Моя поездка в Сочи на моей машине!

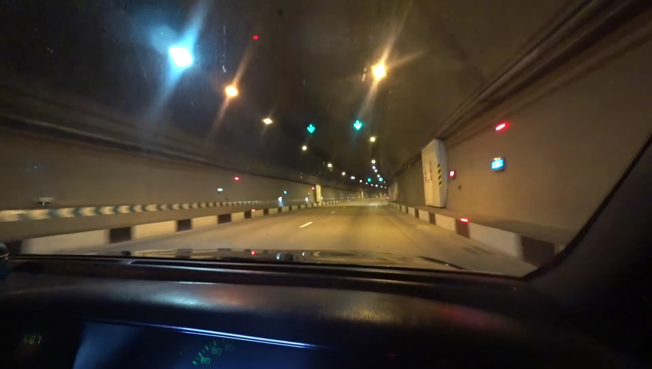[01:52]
Короче, под горой, под какой-то проезжаем. Такой красивенький туннель. Всякие яркие лампочки горят, зелененькие, красненькие, желтенькие. Даже навигатор не работает в туннеле.